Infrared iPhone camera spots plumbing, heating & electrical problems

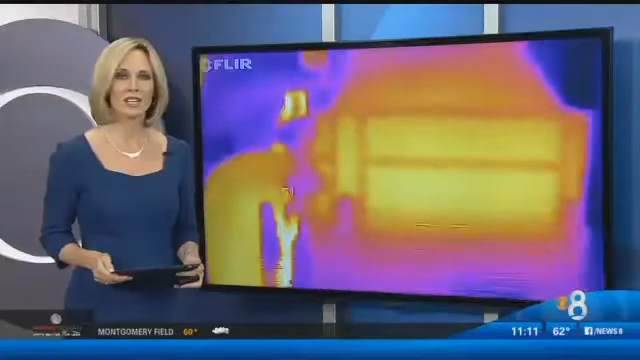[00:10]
And as CBS News 8's Marcella Lee reports tonight, they can pretty much handle anything around the house. So here's the box.
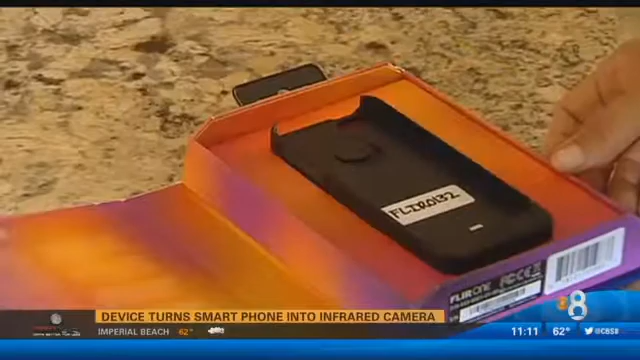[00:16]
The thermal imaging device we're trying out is called the FLIR-1.
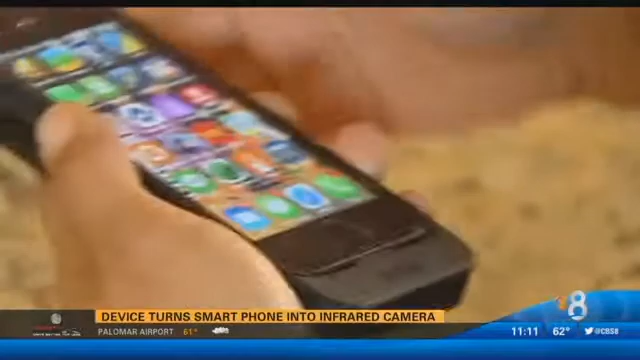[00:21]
It's an infrared camera that slides onto your iPhone and uses different filters to illuminate heat sources.
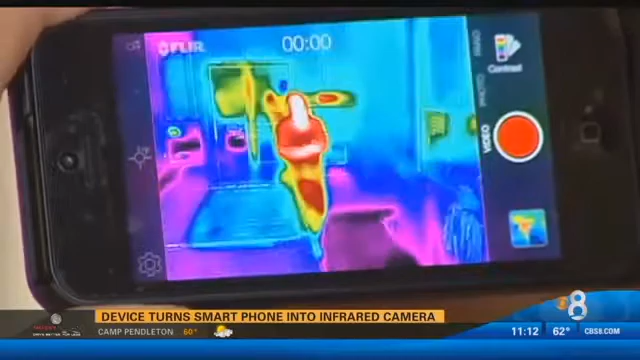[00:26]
This is so cool. One of the things it can do is spot plumbing problems around your home.
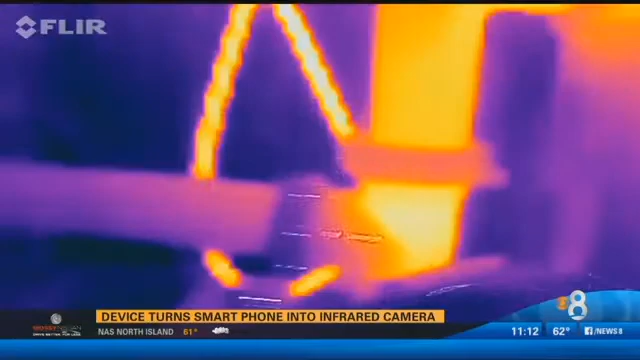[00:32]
Sometimes the sink is hard to drain. Let's find out where the clog is.
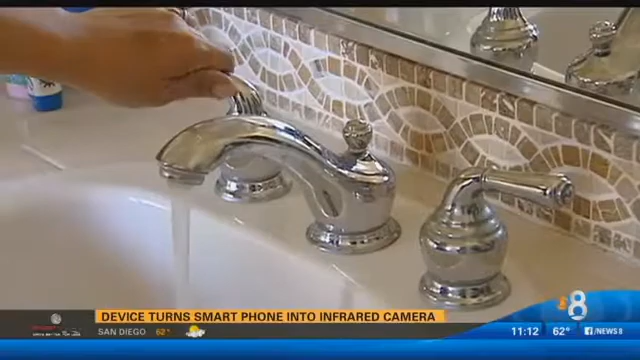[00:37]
When we turn on the hot water, the pipes under the sink become more visible to the camera. Oh, there is a clog.
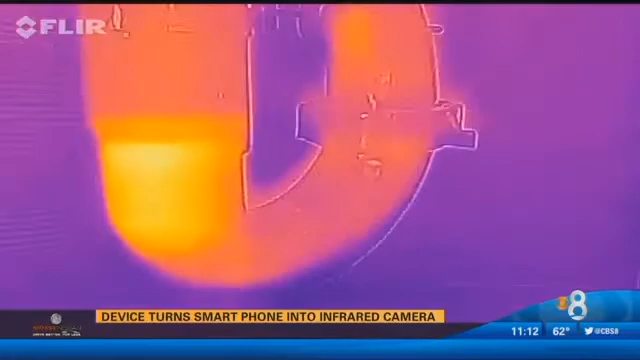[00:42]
Look. So it might be time for a little drain-o. I wanted to try out the camera on my shower.
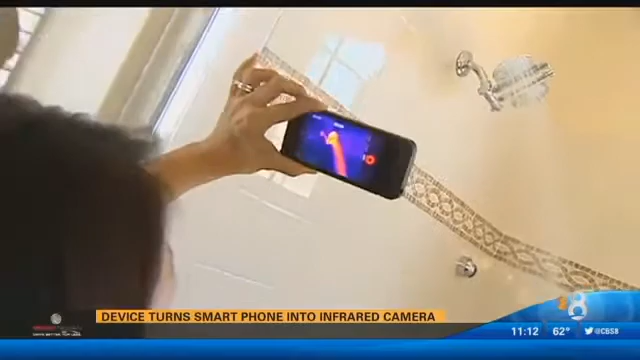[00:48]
Let's see if I can see the pipes. We think we might have a leak behind the wall.
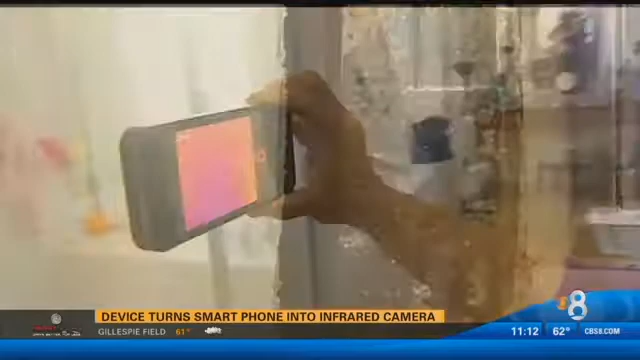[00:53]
My husband had already cut a hole in the drywall. So now let's see if I can see anything inside the wall.
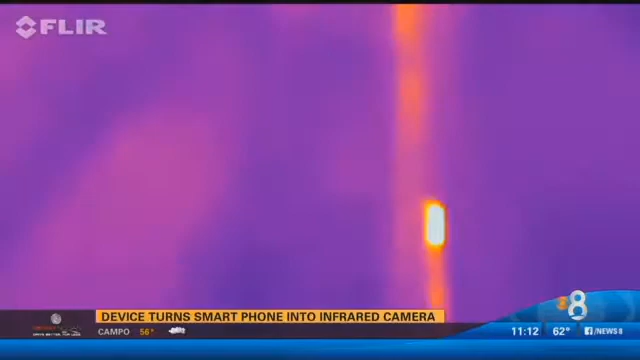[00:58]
I do see something on here, but I can't tell what. I think I need to call a handyman.
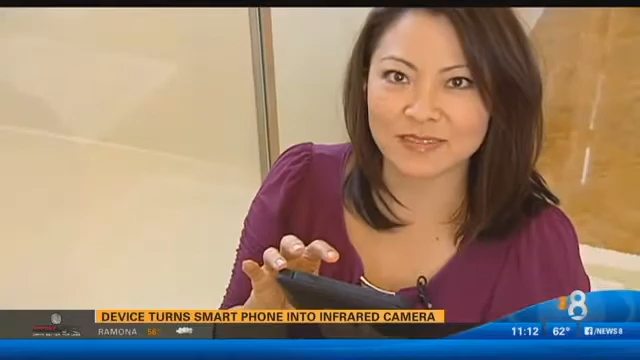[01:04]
The company says you can also use the FLIR to check for weather-stripping leaks at your doors and windows.
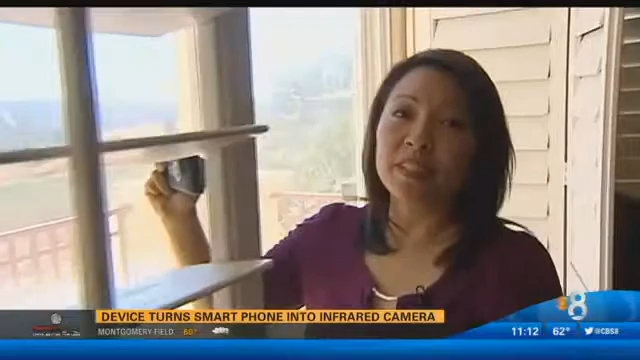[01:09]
And so going around this door,
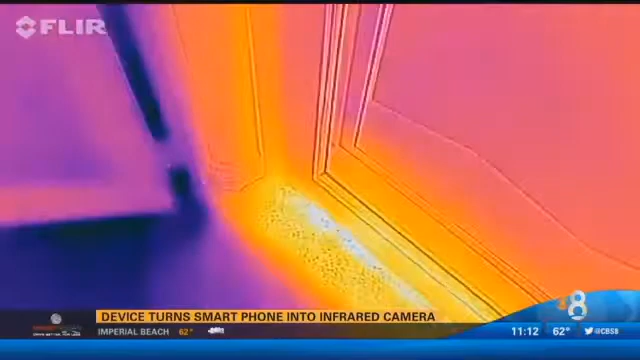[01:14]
you can see here at the bottom that there's quite a bright spot.
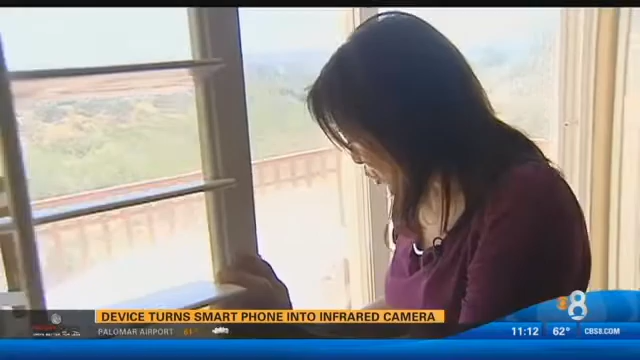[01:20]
But I think that's more from the sun on the carpet than any leaks. The sun right now is beating down on this wall in my home.
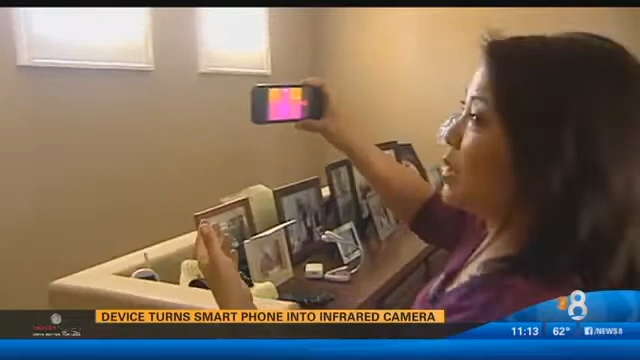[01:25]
And you can actually see the studs in the wall. I do want to make a picture wall all down this staircase.
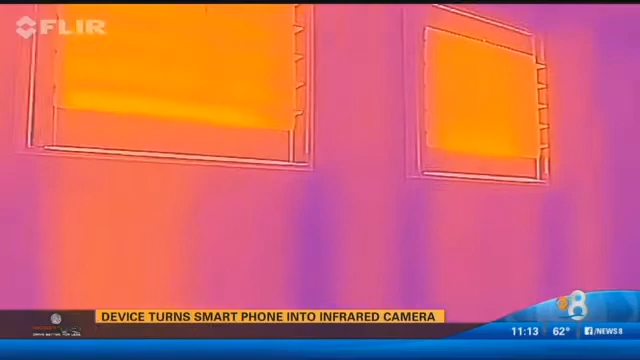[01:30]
So now would be a good time to hang pictures.
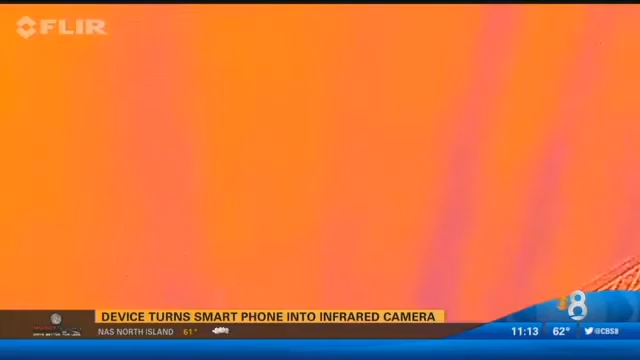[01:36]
And in the laundry room, you can see the window is warm, which you would expect from the sun coming through on the side of the house.
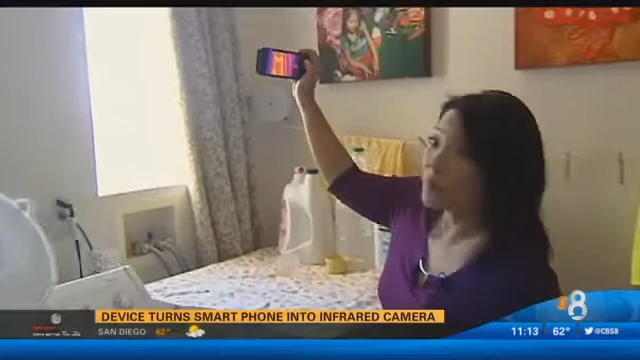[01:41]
But right here, where the water connection is, I didn't expect that to be warm, too.
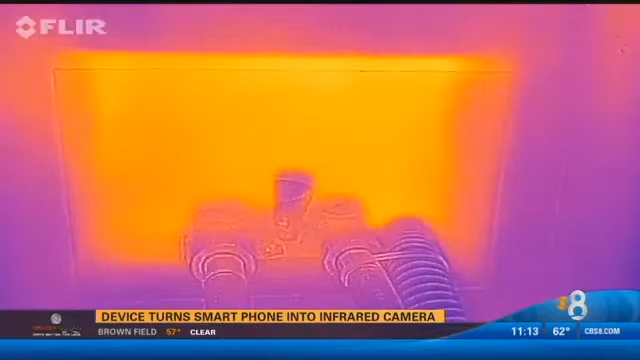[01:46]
But there's no insulation there. You've probably heard you shouldn't leave devices plugged in when you're not using them.
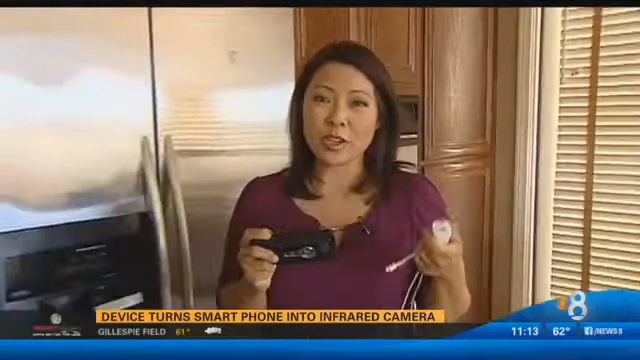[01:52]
The FLIR camera can also highlight where you're wasting power.
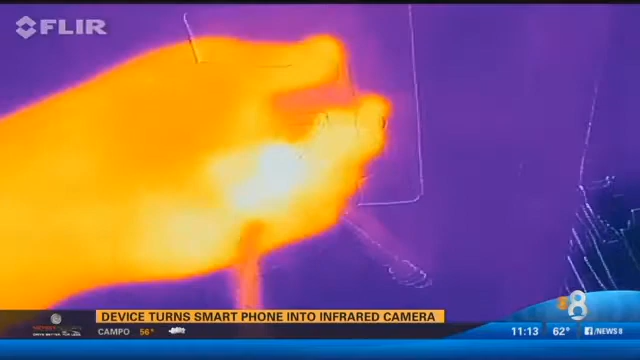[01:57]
When you plug in this iPhone charger, wow, you see it heat up?
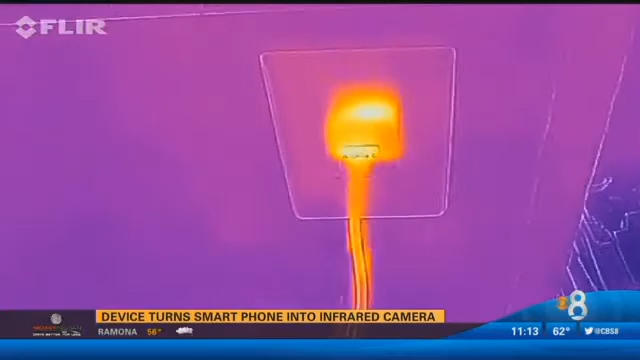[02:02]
You can see it's still drawing a lot of power, even though it's not even plugged into anything. So this is the hot water heater.
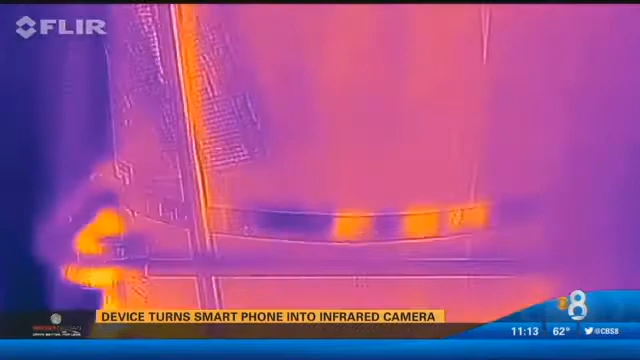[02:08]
Out in the garage, I located a potential heat leak from my water heater's exhaust duct.
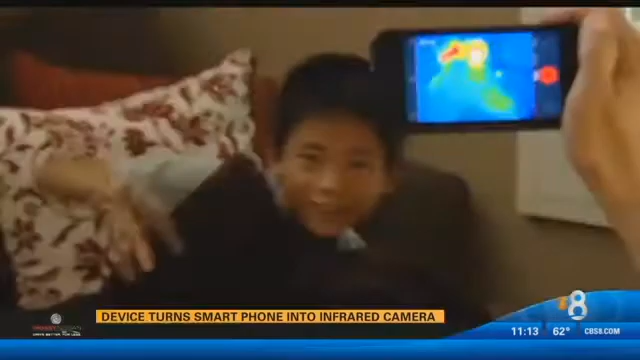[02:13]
Here we found an obvious heat source behind this wall in the room where my children play.